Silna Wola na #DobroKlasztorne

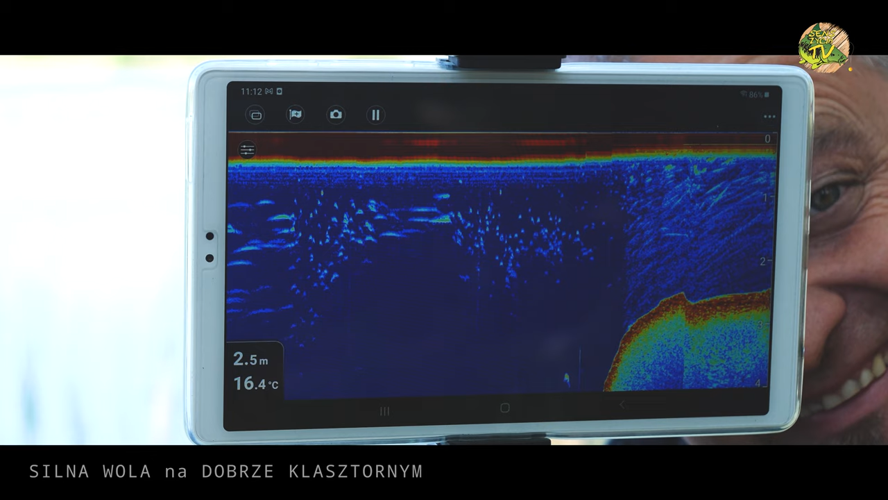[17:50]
On screen: depth 2.5 m, water 16.4°C
Przyjeżdżają chłopacy zaraz na miejscówkę, obok we dwójkę, a ja lekko chyba stoję w ich miejscu, bo łowiłem tutaj z chłopakiem, który łowił tylko na dwie wędki i się przykleiliśmy w lewą stronę, ale nie będę ryzykował, że ktoś przyjedzie i nie będzie miał miejsca i będę musiał się potem przewozić w najmniej odpowiednim momencie, więc sobie znajdę teraz jakieś miejscóweczki. Zobaczymy, co tutaj ciekawego na Echosondzie się dzieje.
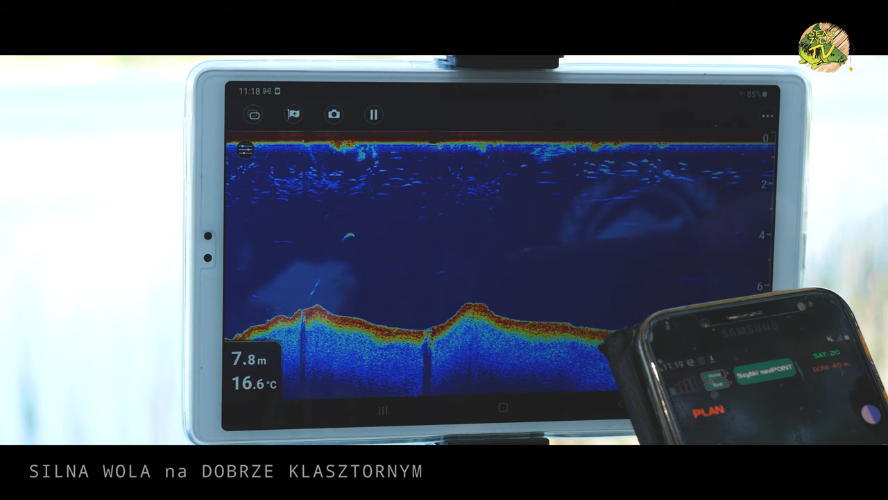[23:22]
On screen: depth 7.8 m, water 16.6°C
Ok. Tu jest prawa, tu jest lewa NEF, prawy NEF. Aha, czyli to jest tutaj bliżej. Dobra. Gdzie jest dom? Tutaj.
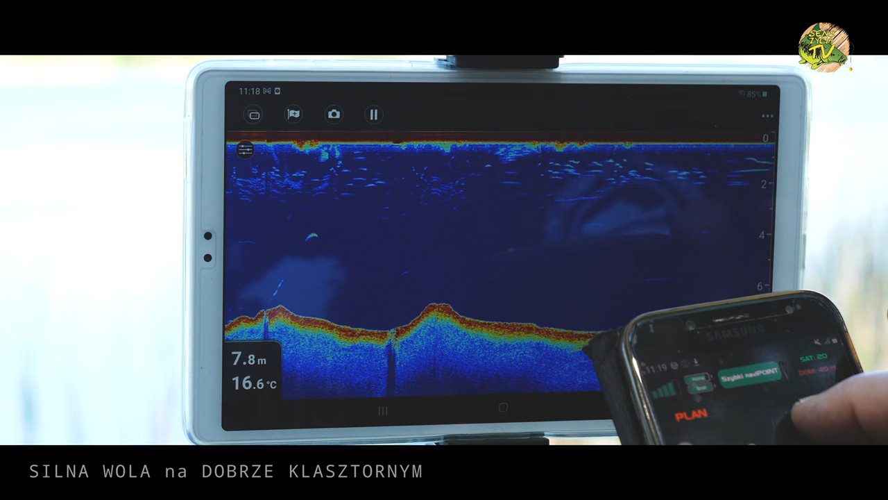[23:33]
On screen: depth 7.8 m, water 16.6°C
No dobra. It go home. Powrót, autopilot start i działamy.